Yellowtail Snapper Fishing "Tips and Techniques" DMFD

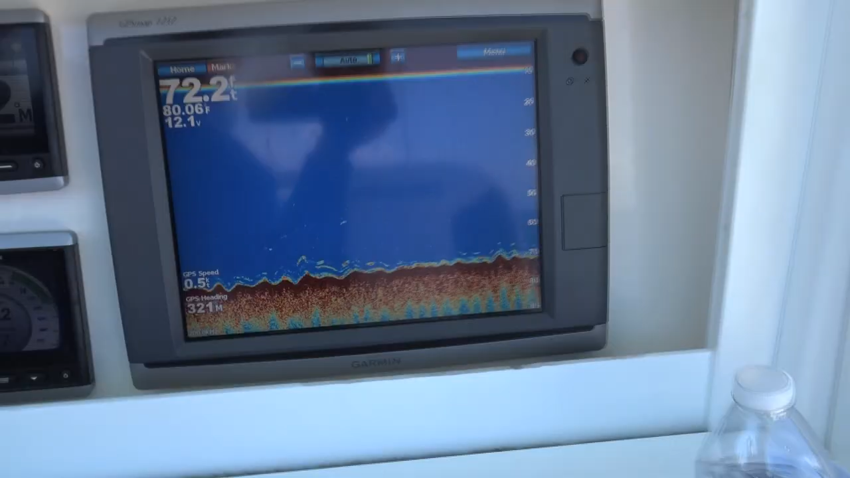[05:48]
On screen: depth 72.2 ft, water 80.06°F
Do you always want to keep an eye on your bottom machine?
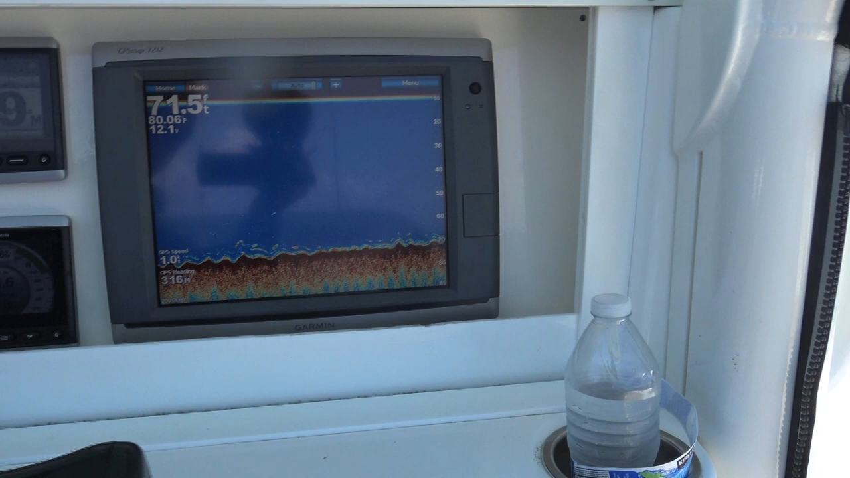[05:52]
On screen: depth 71.5 ft
Figure out your drift. And if you're drifting along and all of a sudden you mark a bunch of bait, you know, bunch of stuff on the bottom, hit mark.